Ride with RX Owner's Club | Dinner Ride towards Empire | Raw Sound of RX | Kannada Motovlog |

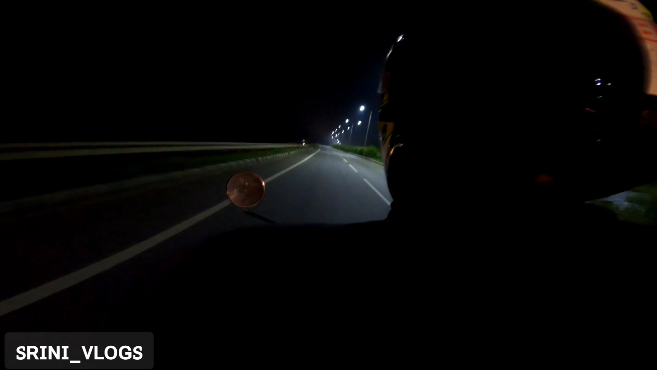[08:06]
ಹೊಡೆಯಲ್ಲ ಟೂರು ನಯ್ಯನ್ ಹಾಕ್ಕೊಂಡು ಹೊಡ್ಕೊಂಡು ಹೋಯ್ತವ್ರೆ 120 ಅಲ್ಲಿ ಸೊ ಲೈಟ್
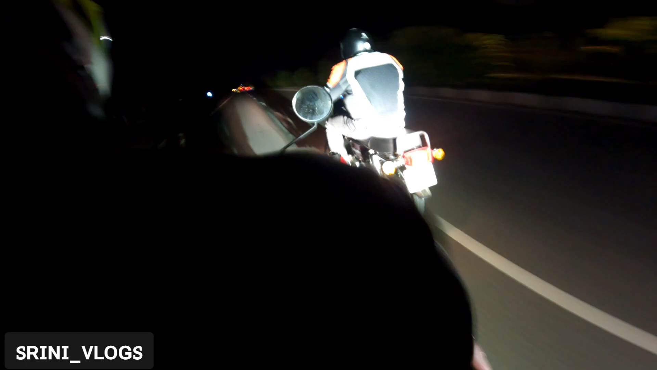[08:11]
ಆಫ್ ಆಗ್ಬಿಡಿದೆ ಏನಾಗಿದೆ ಗೊತ್ತಿಲ್ಲ ಟೆಕ್ನಿಕಲ್ ಎರರ್ ಸೊ ಹಿಂದೆಯಿಂದ ಬಿಡ್ತಾ ಇದ್ದಾರೆ